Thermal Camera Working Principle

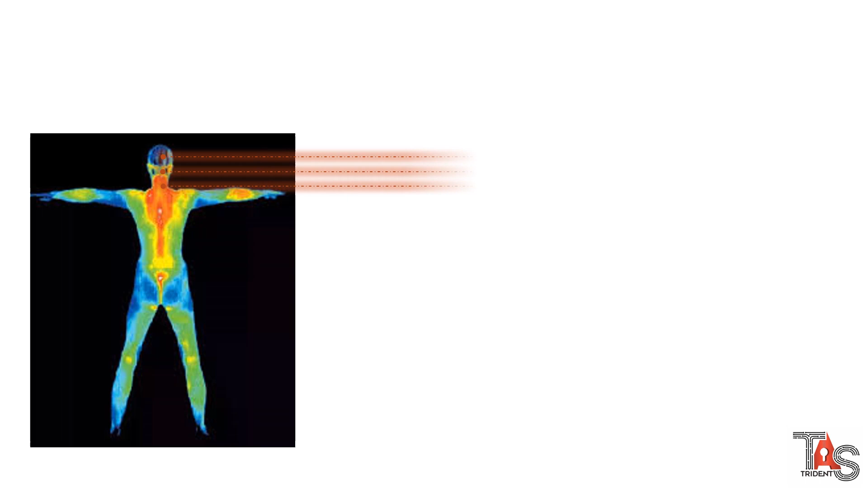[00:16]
The heat released is in the form of infrared light which is not visible to human eye.
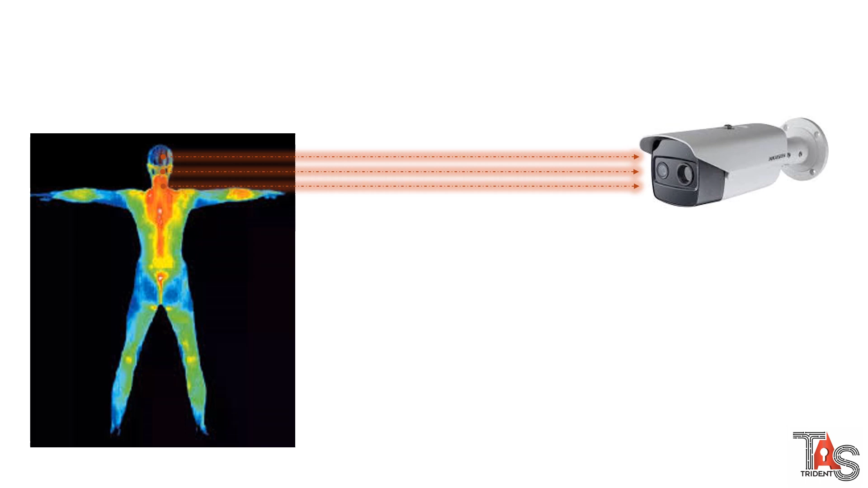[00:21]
Thermal cameras can capture these infrared lights generated from human body. The main components inside a camera which produces the thermal image are its lens,
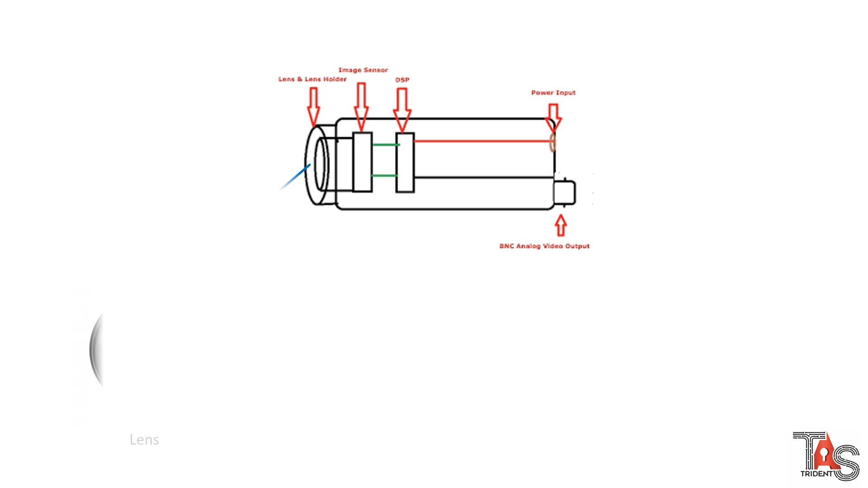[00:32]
array of infrared detector and signal processing unit.
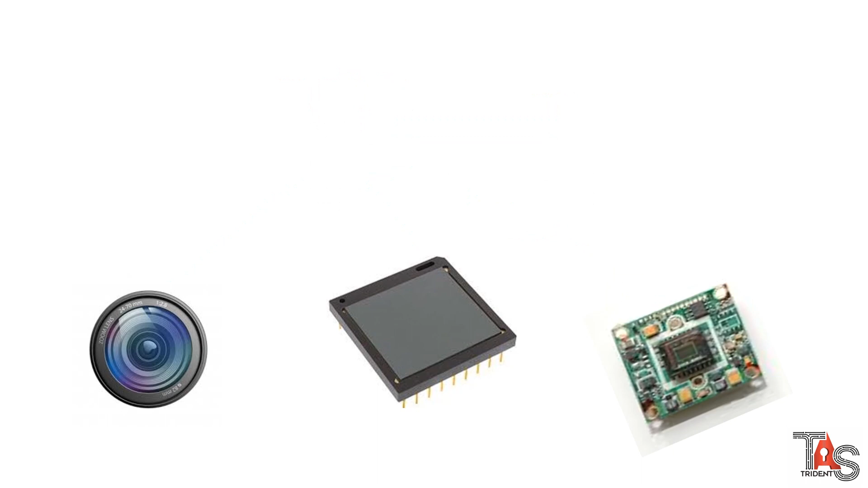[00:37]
Now let us see how these components work.
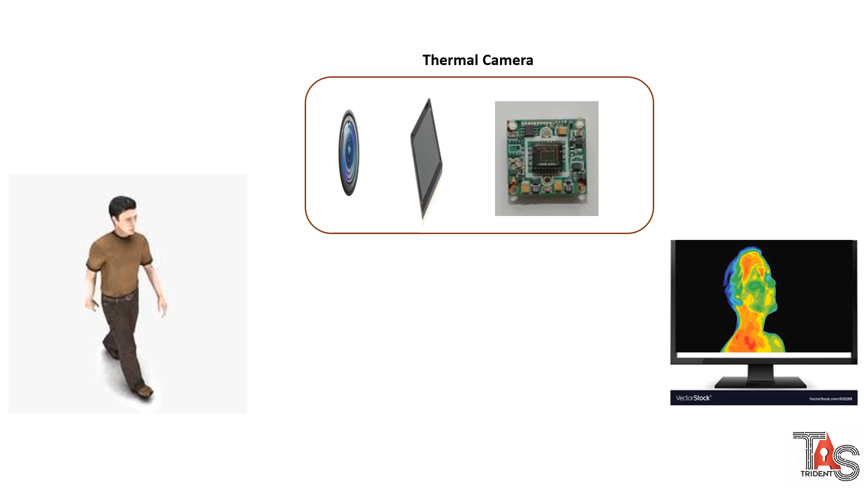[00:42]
Infrared detector captures the feeble IR light rays through the lens. Thousands of IR light rays are translated into electric pulses by the IR detector array and sent to the signal processing unit. Intensity of electric pulses differ based on the sensitivity of the IR rays.
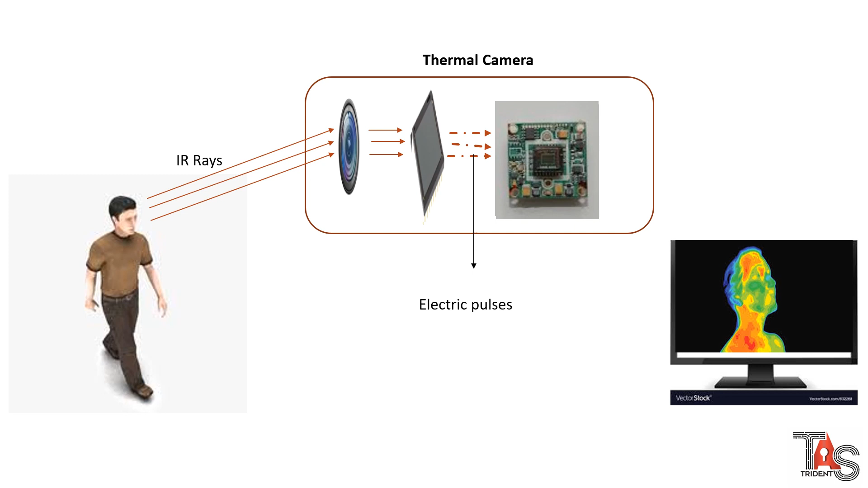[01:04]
Signal processing unit sends the processed information as digital data which is recreated in the monitor in various colors.